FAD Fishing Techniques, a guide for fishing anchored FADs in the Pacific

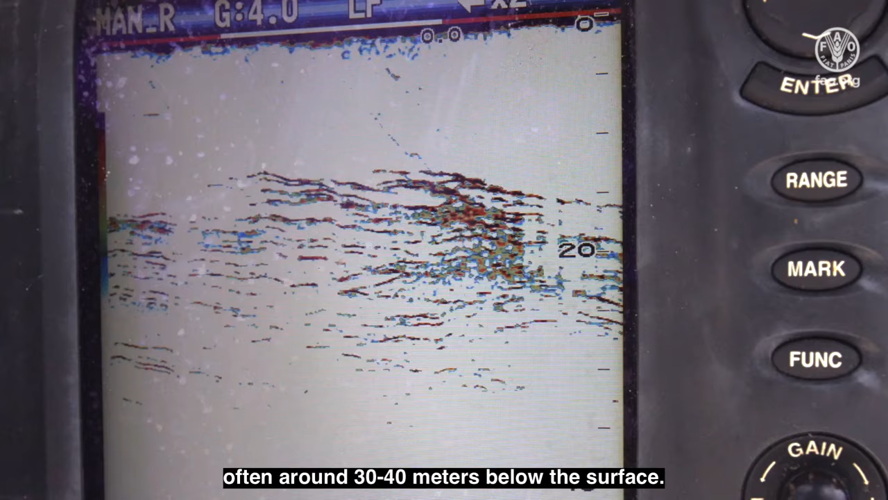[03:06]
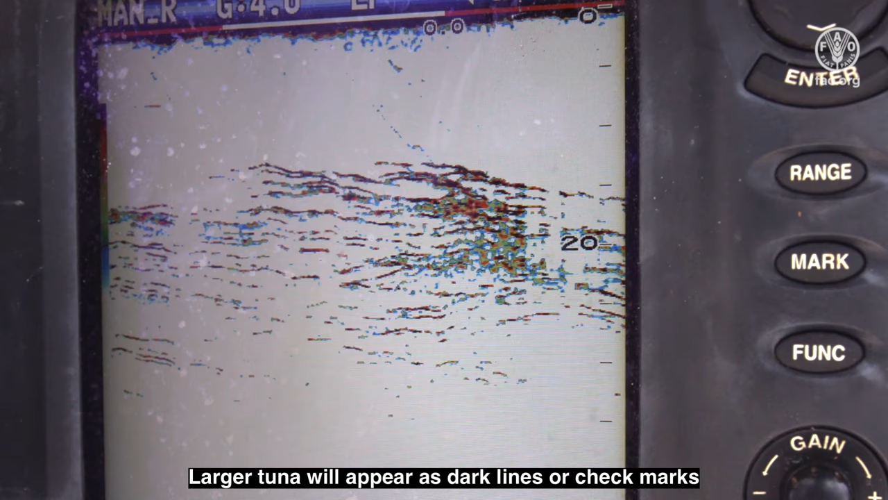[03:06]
Larger tuna will appear as dark lines or check marks with more red and yellow visible.
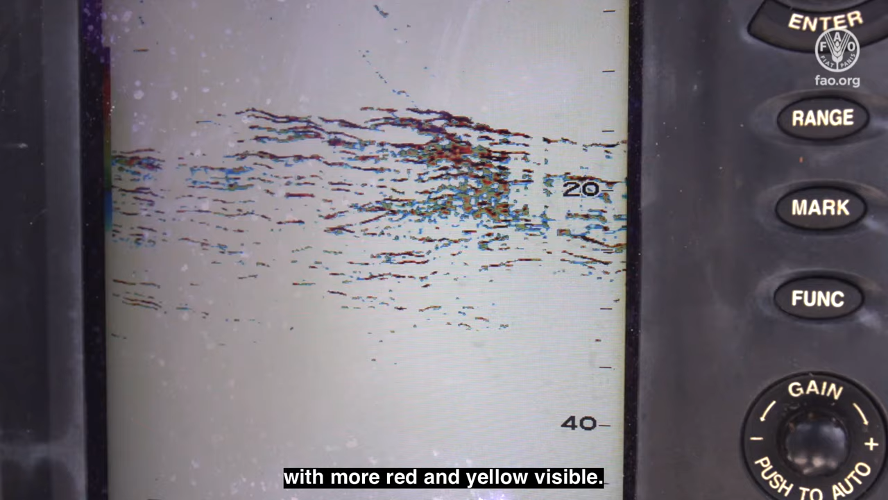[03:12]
These marks may show up down to 100 meters or more. Keep track of areas where these larger fish are marking and try some mid-water FAD fishing techniques to get your lure or bait down to where the fish are.
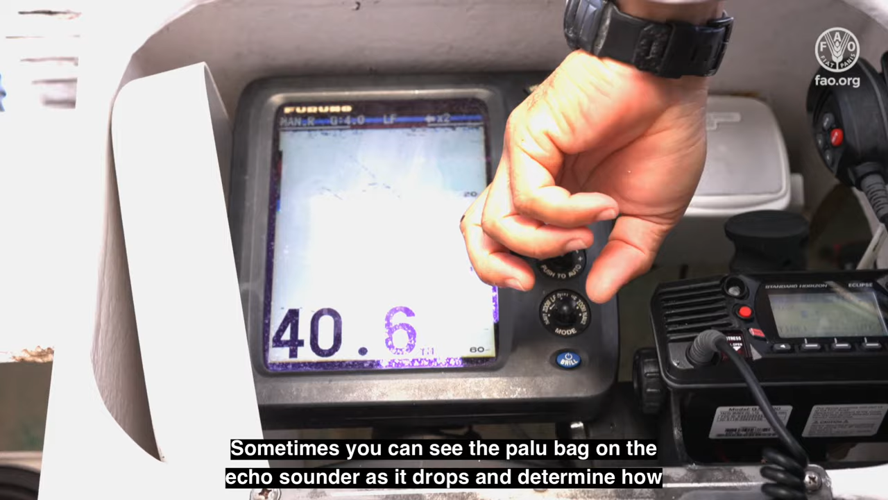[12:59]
Sometimes, you can see the palu bag on the echo sounder as it drops and determine how your counting relates to depth.